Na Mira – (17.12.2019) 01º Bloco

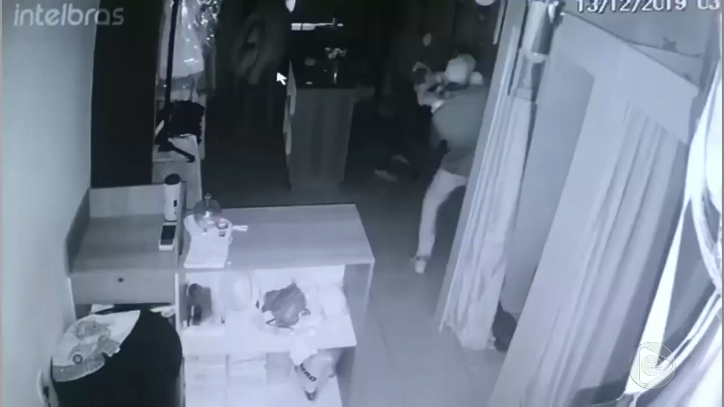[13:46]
Fizeram a limpa. Isso foi de madrugada. Você tem as imagens aí dos bandidos.